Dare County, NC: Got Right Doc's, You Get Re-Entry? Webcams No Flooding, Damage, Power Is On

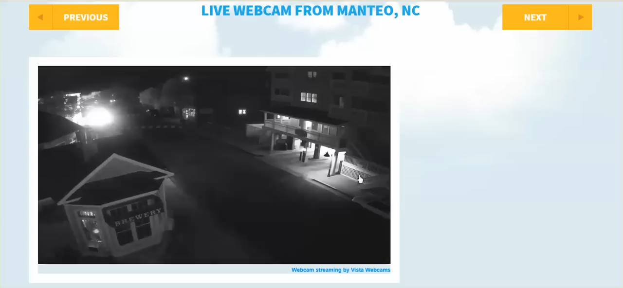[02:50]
This is Manteo, Dair County. I showed you this earlier in a video. Uh, it looks like it might be drizzling, and there's electricity. It was dry earlier. You watch it long enough, and you will see, you know, either people walking by, or cars driving. Um, but no flooding whatsoever.